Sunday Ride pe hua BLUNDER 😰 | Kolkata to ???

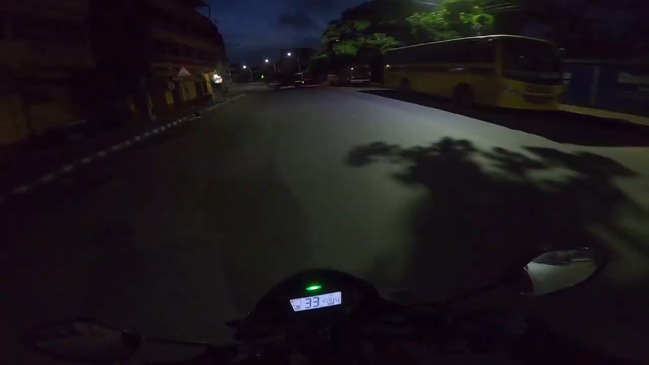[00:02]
कितना लेट कर दिया भाई, टाइम कितना हुआ है? ये ट्रक क्या कर रहा है? पेट्रोल का कितना दाम है अभी? तो गाइस अभी एक बहुत ही बड़ा ब्लंडर हो गया है।
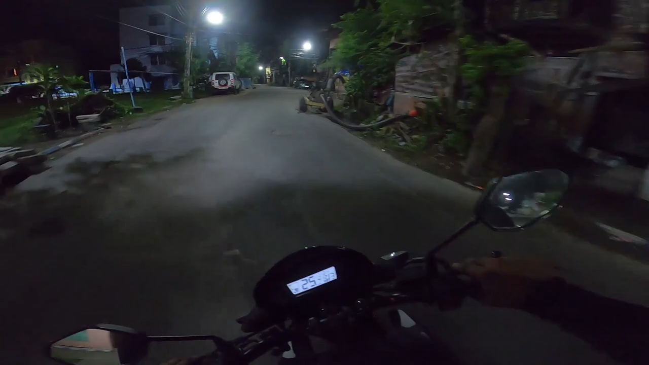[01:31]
ये देख पा रहे हो अभी पूरा रास्ता खाली है, कुछ कुत्ते सोए हुए हैं बस।